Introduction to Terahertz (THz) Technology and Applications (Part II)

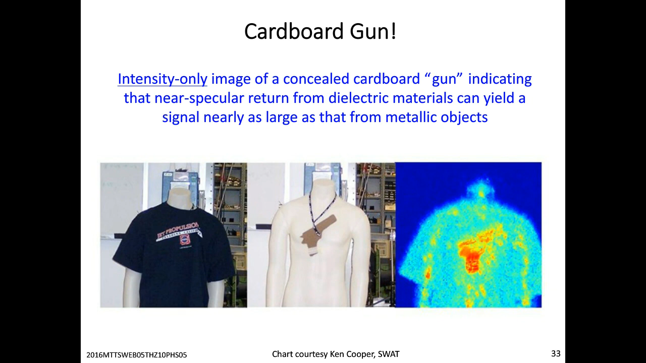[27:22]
This is just a piece of cardboard on the same mannequin, and you can see that if you're at a normal incidence, you get a very strong signal from the cardboard. Could be a piece of metal, for all you know. Very hard to determine what the object's made of this way.